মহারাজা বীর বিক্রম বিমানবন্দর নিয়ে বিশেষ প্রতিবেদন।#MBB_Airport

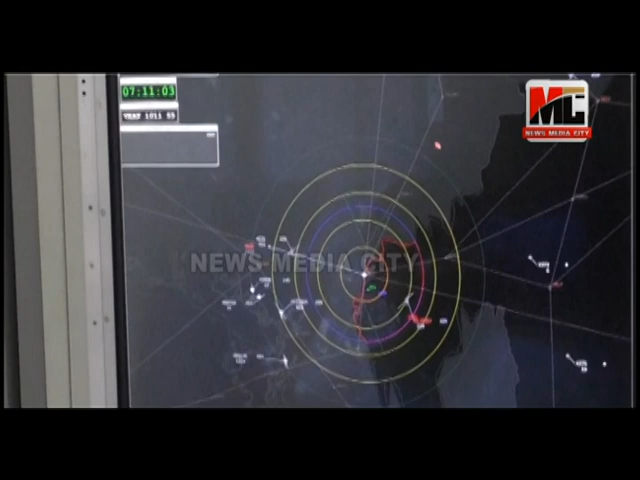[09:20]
ধরুন যখন একই সময়ে বিভিন্ন স্থান থেকে কয়েকটি ফ্লাইট আগরতলা এয়ারপোর্টের দিকে আসছে, তখন তাদের এই সেকশন থেকে সঠিক পথ দেখানো হয়। পাইলটের সাথে সরাসরি যোগাযোগ করে তাকে